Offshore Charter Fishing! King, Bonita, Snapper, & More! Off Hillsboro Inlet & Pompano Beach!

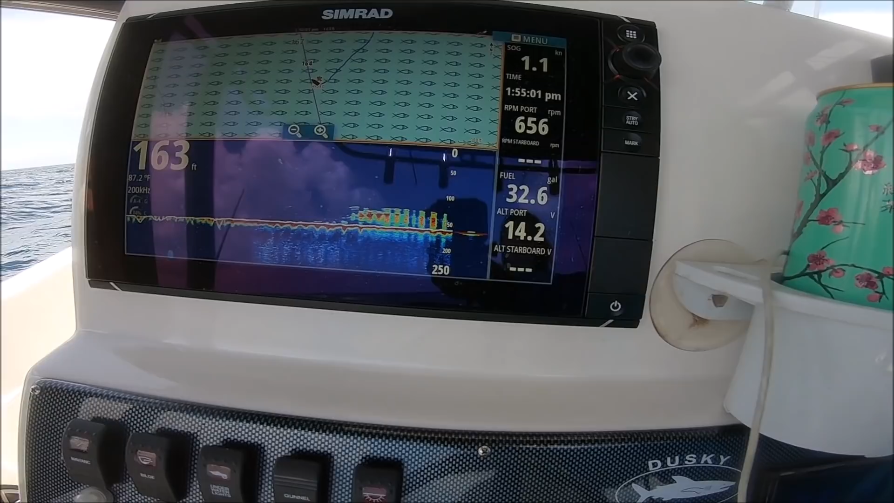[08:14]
On screen: depth 163 ft
That's what this is, right? Yeah. The shipwreck? Yeah, the hydrant, yeah.
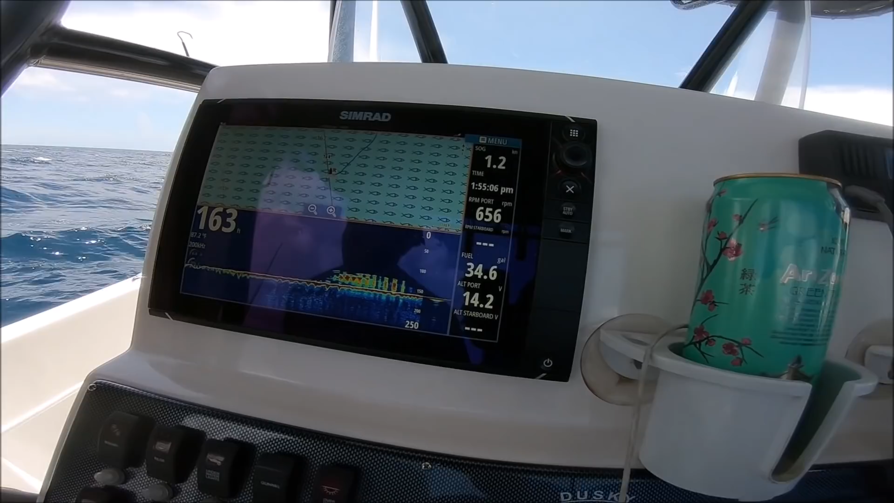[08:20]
Tendril and freighter or something. It's well known around here? Yeah. It's good for like bottom fishing? Like a reef?